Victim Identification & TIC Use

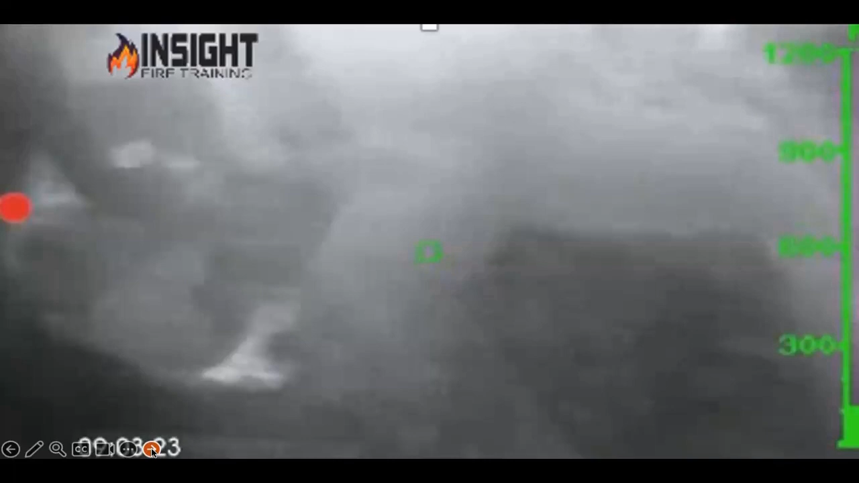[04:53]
And that's a problem. And there has to be some give and take between the compliance and consistent standard organizations and real life to understand that we work in an environment that people die, including us. Until we start training them to reflect that environment, we will continue to fail. Because we do this. We use fake smoke, because fake smoke machines are everywhere, which are moisture-based. Make sure you're using glycerin-based if you use one, not glycol-based, because glycol is going to cause you health problems. You want to make sure that you don't use these for search, because look here.
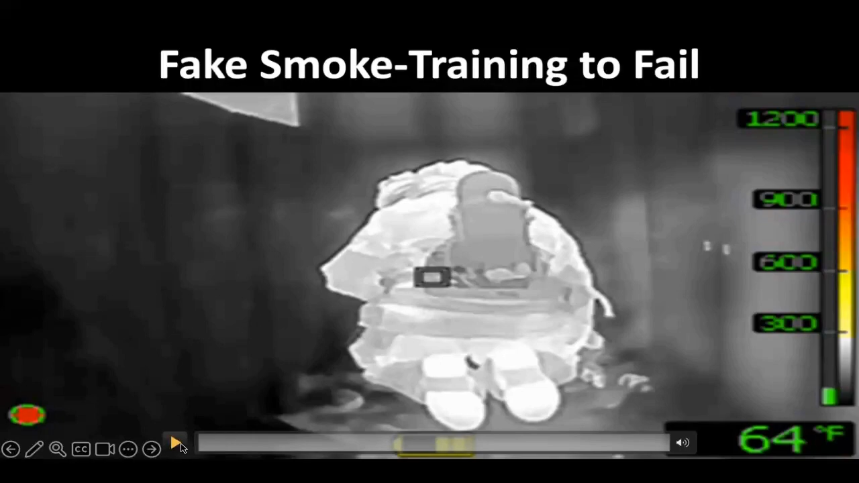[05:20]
On screen: spot 64°F
My firefighters show up white hot on a cool fall day, because they are the hottest thing in the room. There is no fire in there.
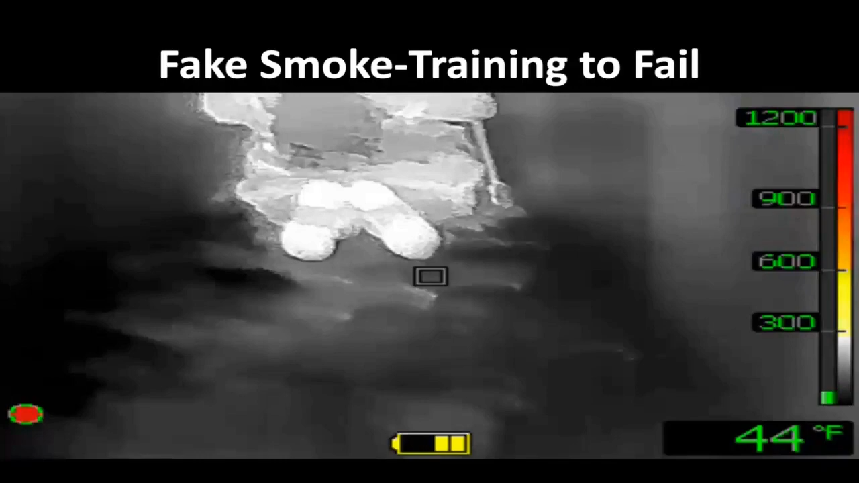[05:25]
On screen: spot 44°F
There is a palletized maze with hoarding conditions. There is a smoke machine in the middle, and there is a mannequin with an electric blanket wrapped around it.
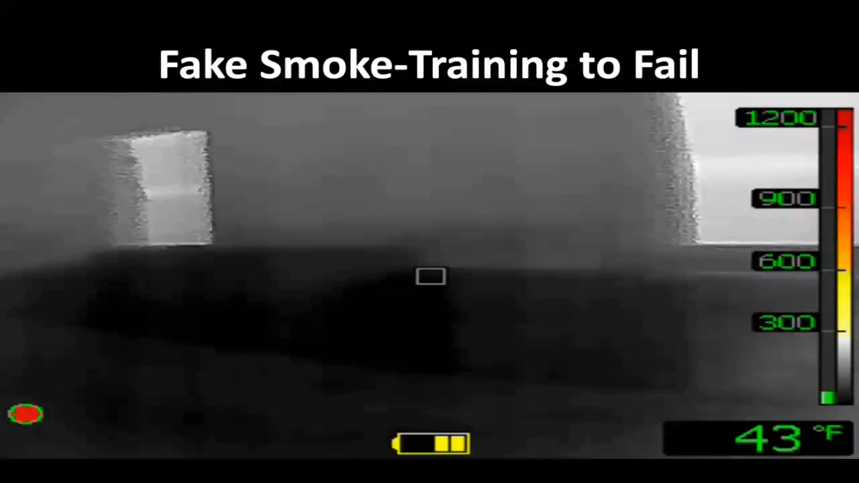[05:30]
On screen: spot 43°F
There is your smoke machine. Not a whole lot of contrast. We are crawling on all fours, which we should not be doing.
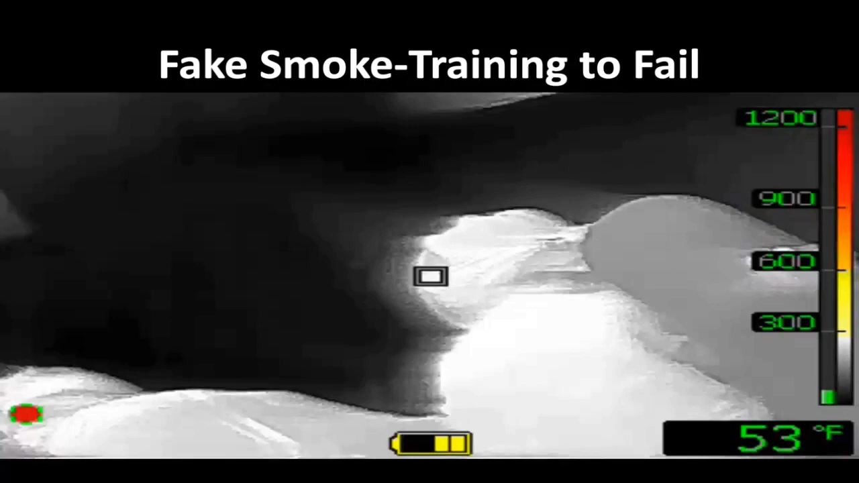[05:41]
On screen: spot 53°F
That is another training scar or training wound, as my friend has taught me. And then I say, all right, we will play your game. If we are going to play that, we scan over here and say, boom, what is that white thing over there?
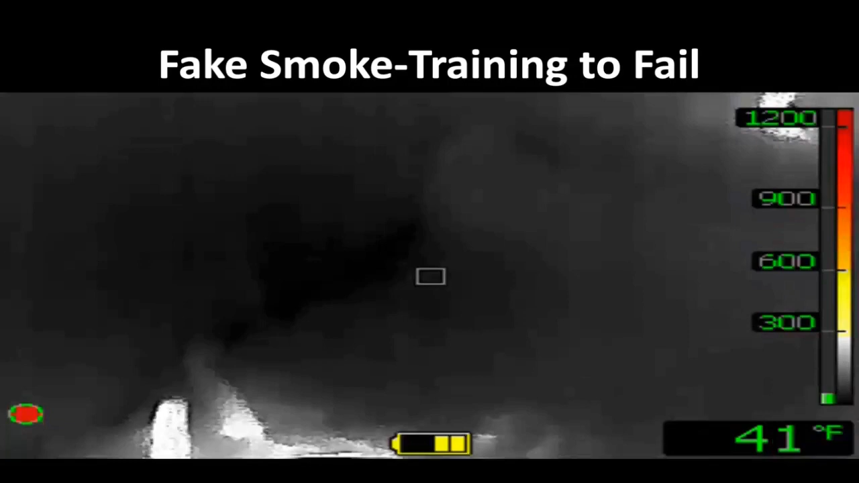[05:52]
On screen: spot 41°F
That is a mannequin with an electric blanket wrapped around it. That is not how a person is going to present it. If that person was in a room with the door closed, sure, they may show up white hot. Old thermal imaging instructors would call it a thermal inversion. You look white hot outside, you go inside a fire, you look dark. It is not really inversion. It is the background temperature. The camera focuses in on the majority of the heat, and that is what it focuses on. If you have to stare at a bright light, you cannot see details around the bright light. It is physically impossible for your eye to do so. The camera does the same thing, but does it with heat.
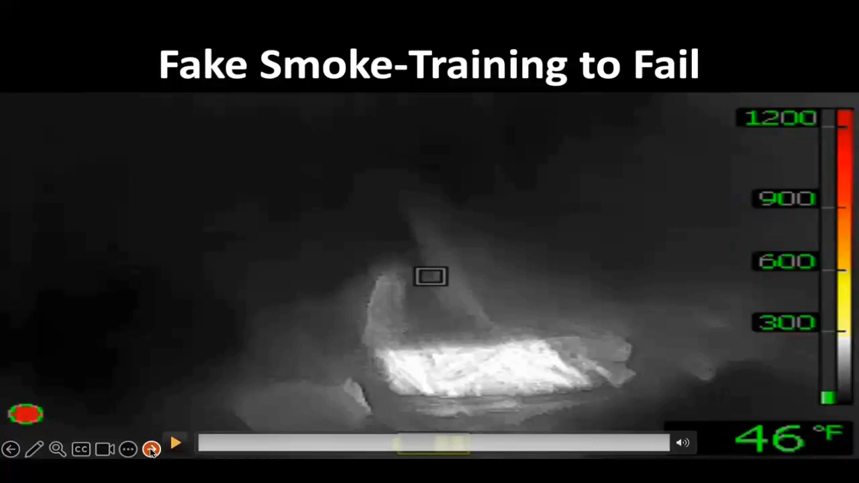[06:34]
On screen: spot 46°F
It focuses in on the heat, and those areas that are cooler don't get the attention they deserve because it has two operating modes, high or low sensitivity. And most of the time, the cameras that work in low sensitivity lose detail, causing you to lose.
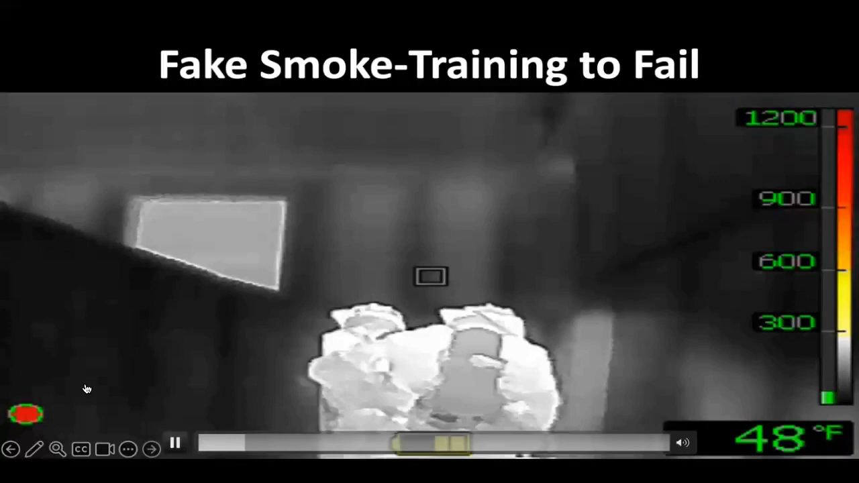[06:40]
On screen: spot 48°F
You are like, I thought you were going to teach me about how thermal imaging cameras are the best thing since sliced bread. They are not. There is a lot of disadvantages to them, and the biggest disadvantage is us. I can teach you how to use them to search faster and find the fire faster, but if you do not know the limitations of the device, I think we are doing people a disservice. And this is another one. With RIT and Mayday scenarios, firefighter turnout gear absorbs energy. Do yourself a favor and look up the resources I will share with you in a little bit. Understand that your gear absorbs energy, and after a while, you may blend in with the background.
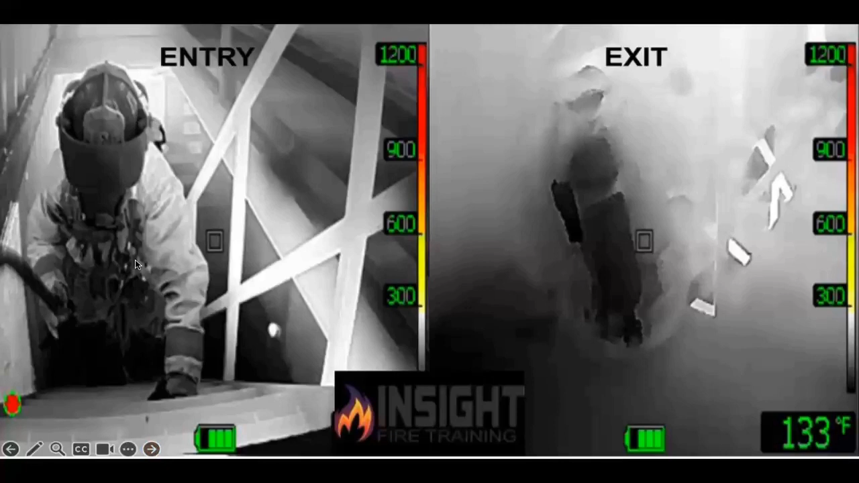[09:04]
On screen: spot 133°F
And if you want to know how big a difference not wiping the lens makes, look at this picture from my instructor, Chief John Lockley, taking the firefighter coming up the stairs, making entry. And 90 seconds later exiting the structure without wiping the lens. Look at the loss of detail on the image on the right. That is dramatic. If you're a photographer, you understand what filters do. This is a neutral density filter. Basically, moisture is getting on the lens. It can't filter all that out, and it's picking up what it can and giving you the pieces of that image. You're getting puzzle pieces. You're not getting the whole image.
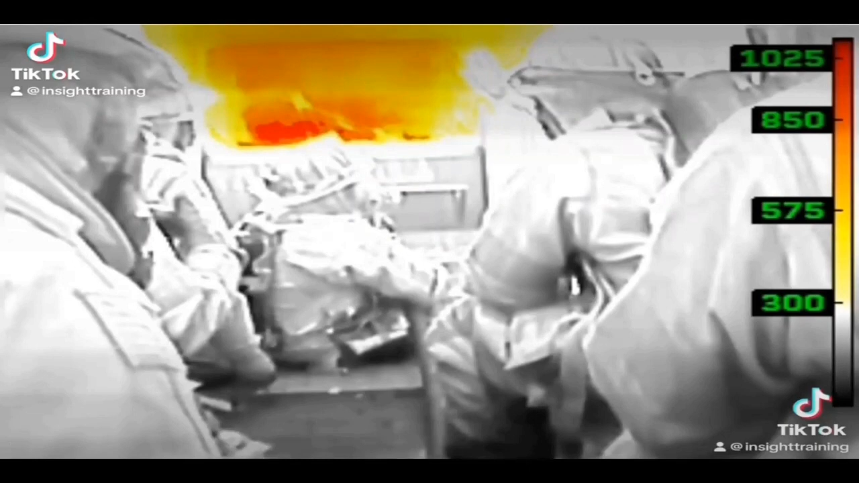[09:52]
Where if we simply wipe the lens, we get a better image. Well, we made you a short little video to show you what that looks like. This is basically a flashover container fire behavior training, and we're going to watch the fire grow. And as the fire grows, we get moisture building up on our lens. And watch what happens as the moisture builds up, image degrades, and watch when we wipe the lens. Really clear image here on the Seek Attack Pro.
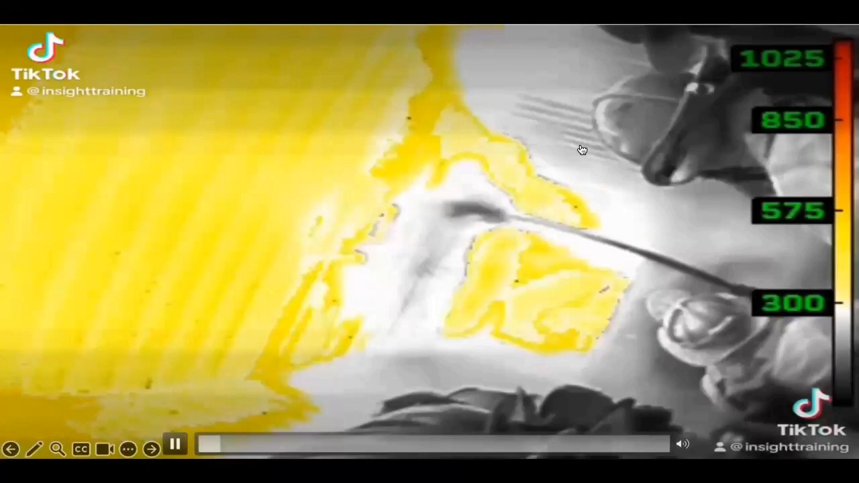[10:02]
We're doing a little thermal rebound demonstration showing why you need to open the nozzle when you flow down a hallway.
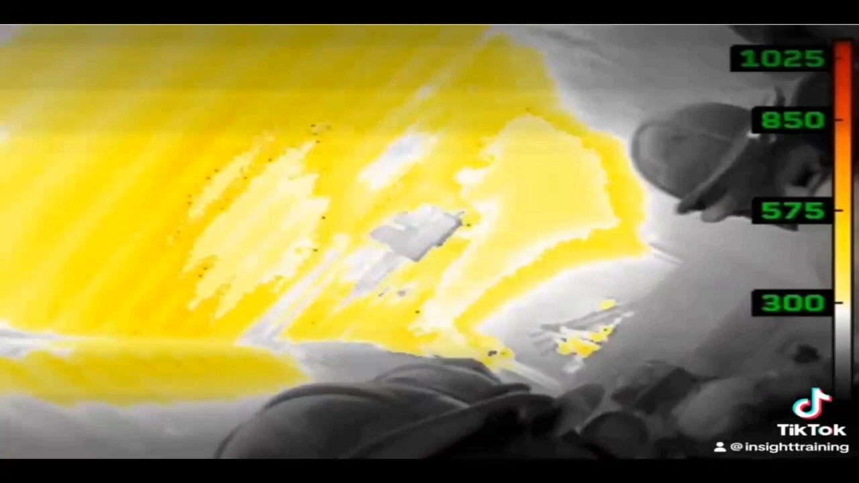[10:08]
And then you see how clear the firefighters are, and they gradually start to gray out.
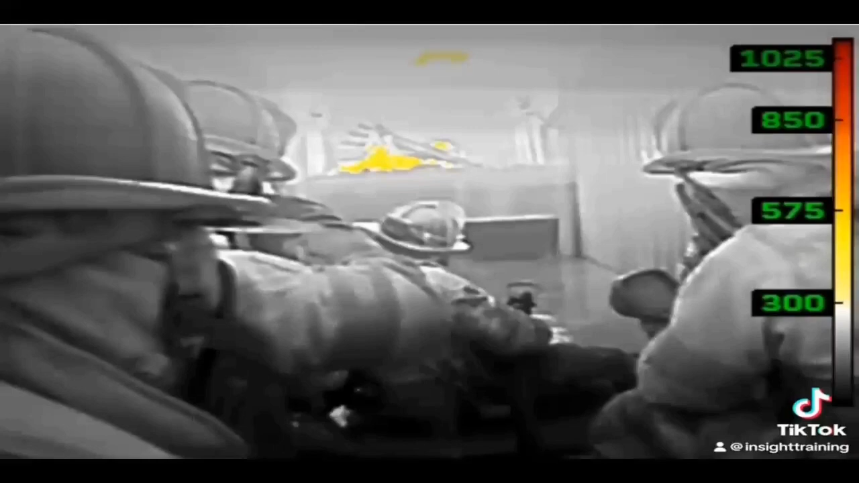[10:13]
The fire starts to look like it's going away. Everything starts to get gray, and it's like, oh, the camera's whiting out.
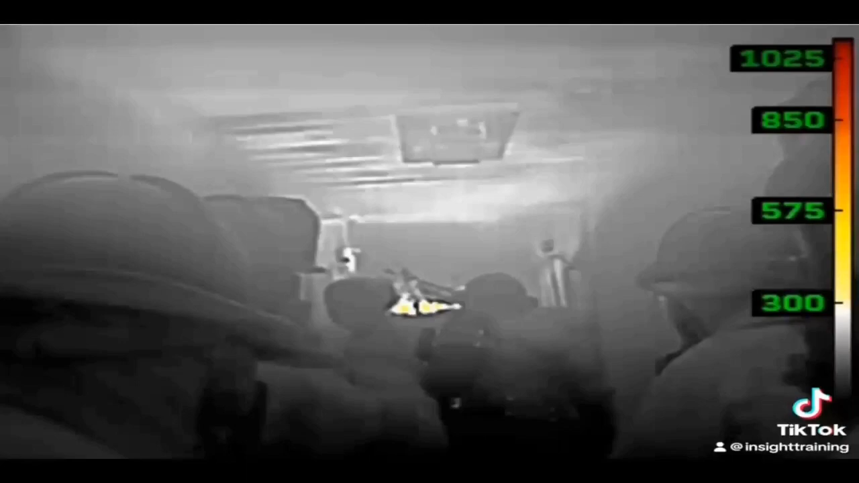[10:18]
Nope, not whiting out. You got moisture on the lens. Watch what happens when Joey wipes the lens. Whoa, that's a big difference.
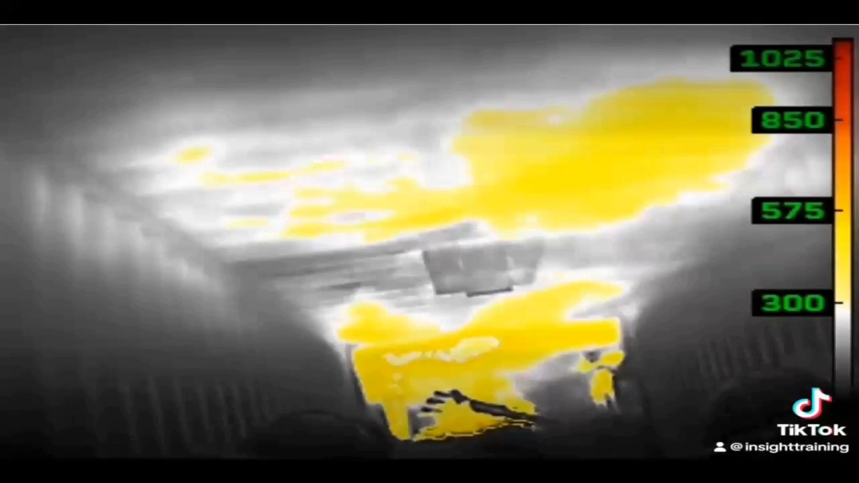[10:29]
A clean windshield, I might be able to see, right? I'm telling you, this is not common knowledge.